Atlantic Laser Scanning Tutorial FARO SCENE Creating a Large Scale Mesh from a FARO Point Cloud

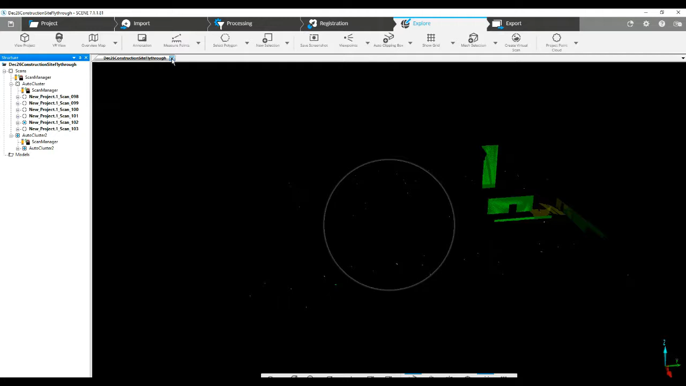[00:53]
we go ahead and load all of our scans we're not going to see anything when we open up a 3d view so we'll just quickly go up here to the project point cloud tab we'll hit create
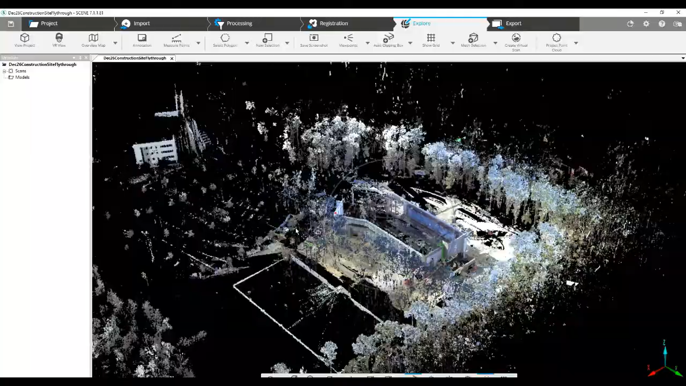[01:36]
got a large building here that's been scanned we can just grab just say one
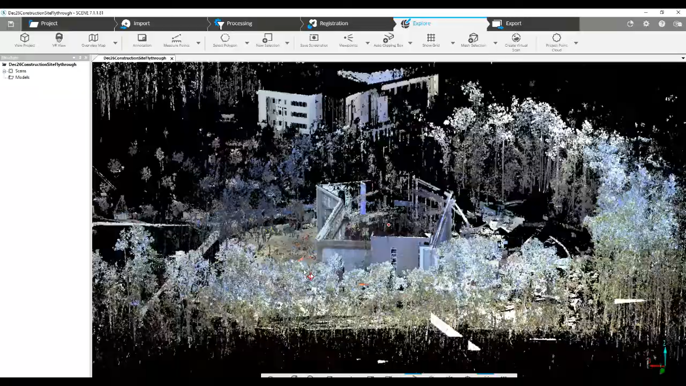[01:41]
section of it and we'll go ahead and create a mesh over it so
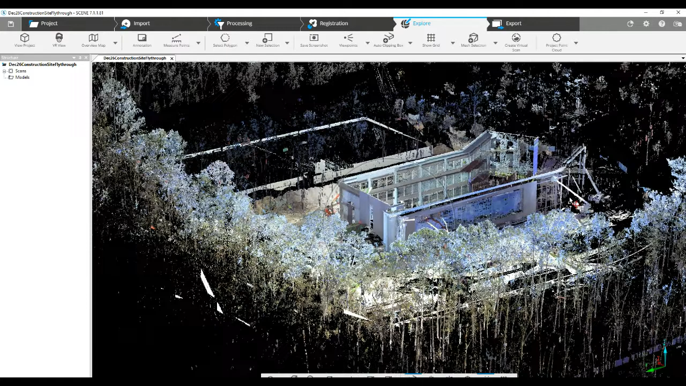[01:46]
mm-hmm we'll take a look at this from the top down and we will go to an auto-clipping box
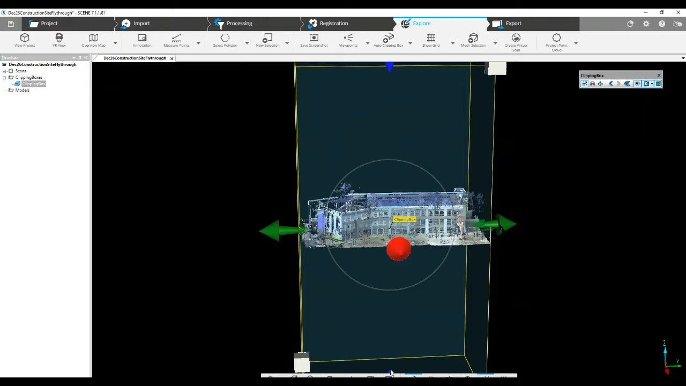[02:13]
just go ahead and choose just a portion of the front here
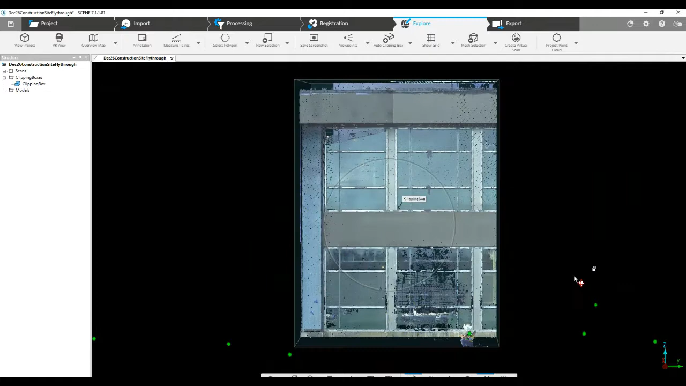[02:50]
all right now we've got our clip box centered in on just a portion of our project
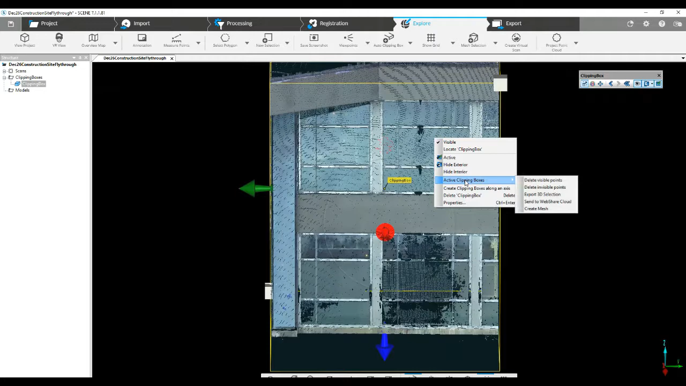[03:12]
active clip boxes into the bottom here we got create a mesh
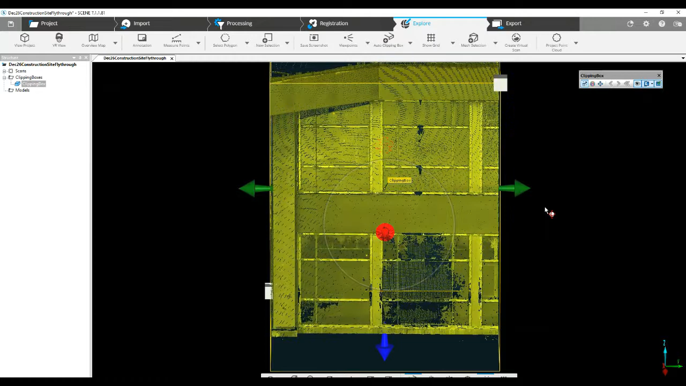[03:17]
we'll go with non watertight and just
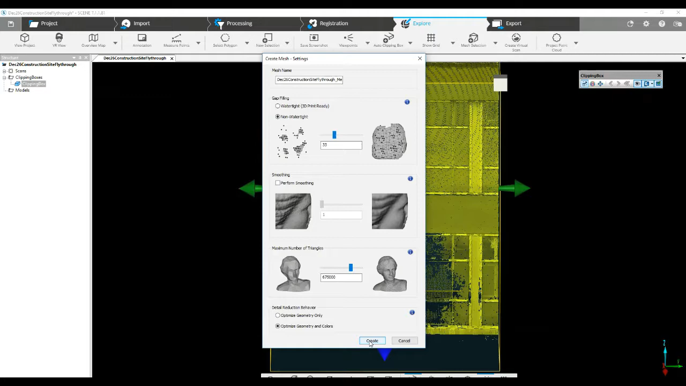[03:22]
to create now that our mesh is completed in
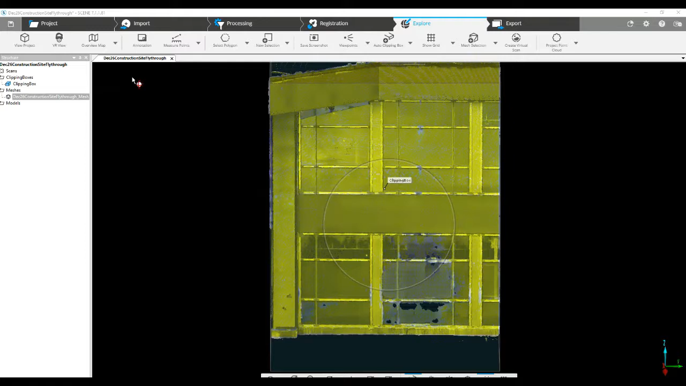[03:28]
order to really look at it we've got to go to our tree here on the left side
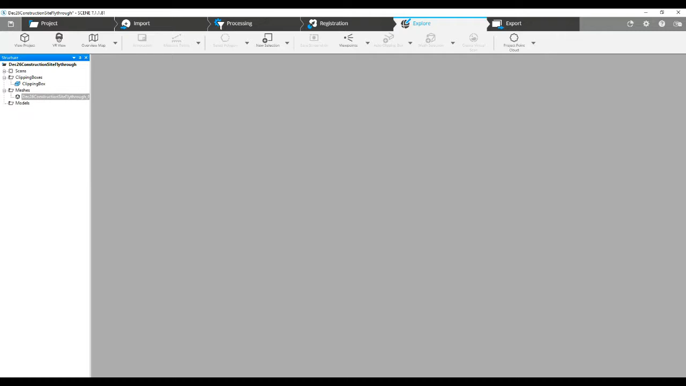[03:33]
right click on the mesh 3d view and there is our larger
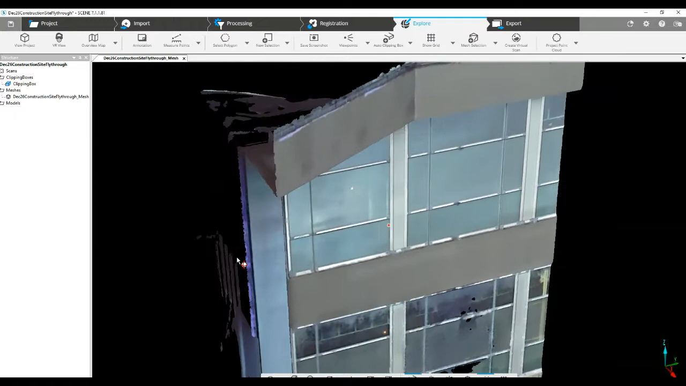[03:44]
scale mesh now theoretically you can go ahead and do
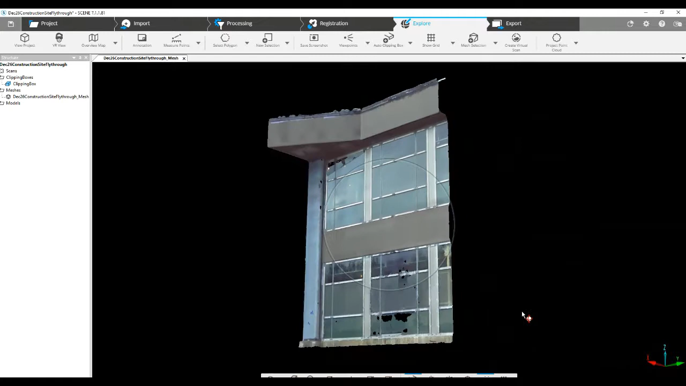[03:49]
maybe try to do maybe the whole building it's going to take more and more time the